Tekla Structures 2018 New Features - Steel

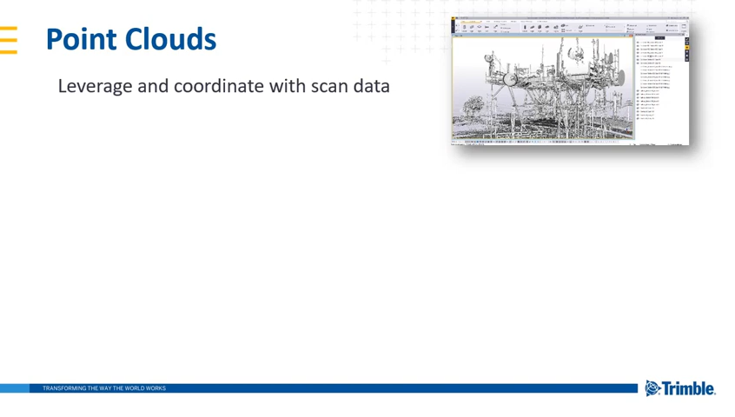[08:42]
So if you're working on a retrofit project you can lay out against existing structural scans or you can take site scans and compare them to your model to see how progress is going on site and check for any potential erection errors.
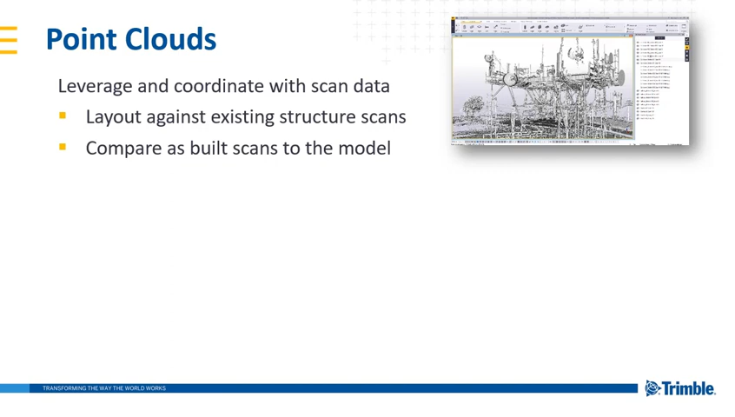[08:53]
So in terms of the point cloud support that we've got we support all common formats.
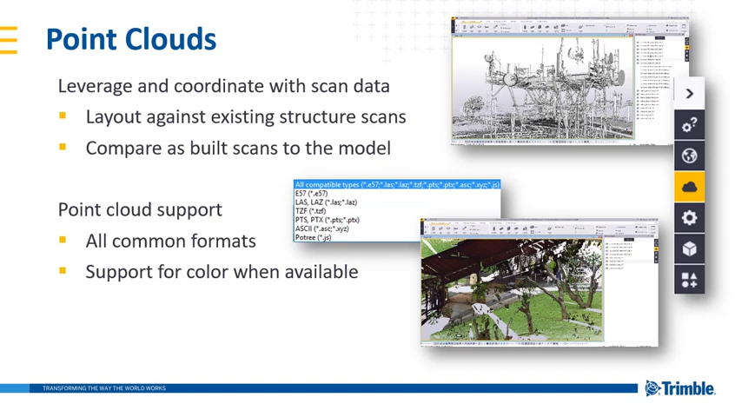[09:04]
If the format happens to have color information that support is available as well and you can snap to those points for both layout and measuring purposes. So here's a quick little video showing a
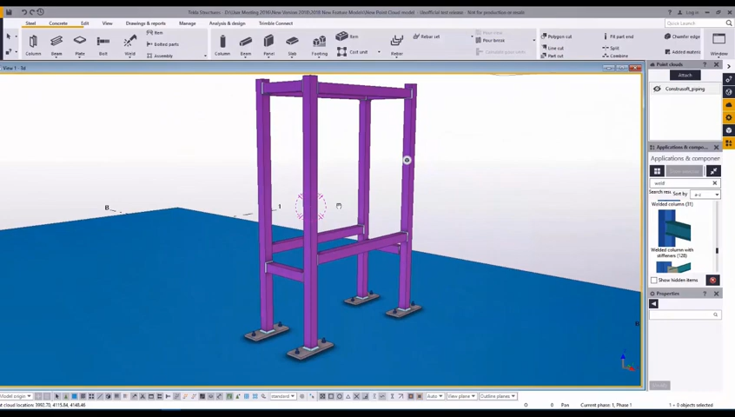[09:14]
sample structure in Tecla structures and we can compare that to the point cloud scan of where that will actually be on site. Now as you can see the point cloud even though it's very colorful and there's a lot of points in there doesn't really bog the model down.
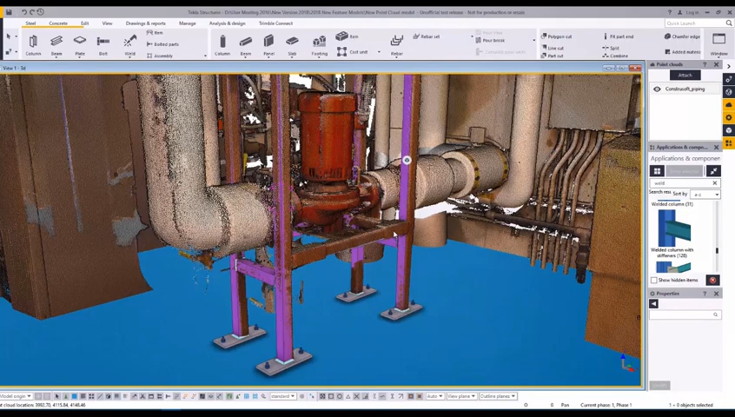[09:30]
So the performance is really effective and really good and I think you'll find that working with point clouds natively in Tecla structures is now going to be very nice.